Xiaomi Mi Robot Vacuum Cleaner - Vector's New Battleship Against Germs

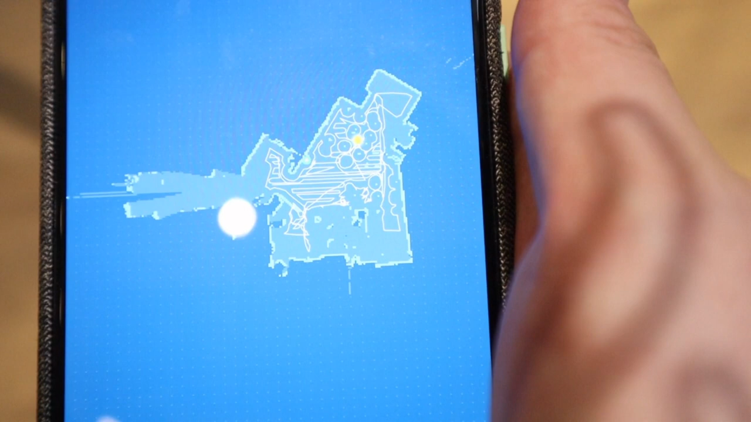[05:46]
is that it avoids these dots or actually the legs.